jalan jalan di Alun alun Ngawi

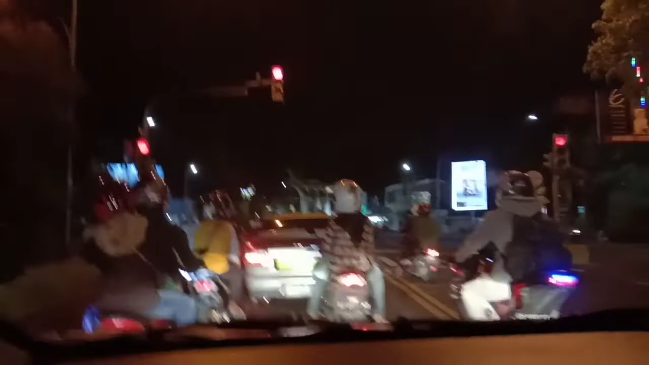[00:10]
Assalamualaikum teman-teman, selamat datang di channelku. Hari ini kita mau ke alun-alun Ngawi.
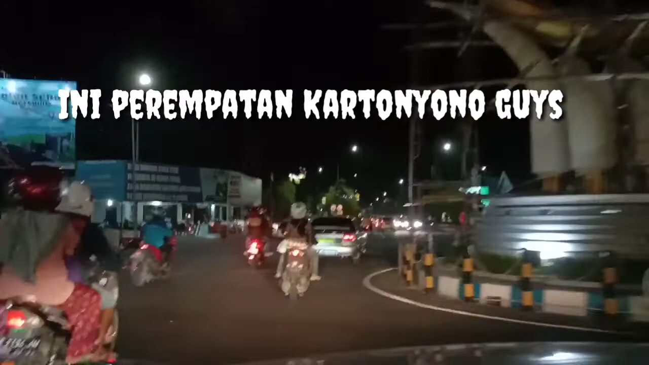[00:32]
Jika kita lurus terus nanti akan sampai di alun-alun Ngawi.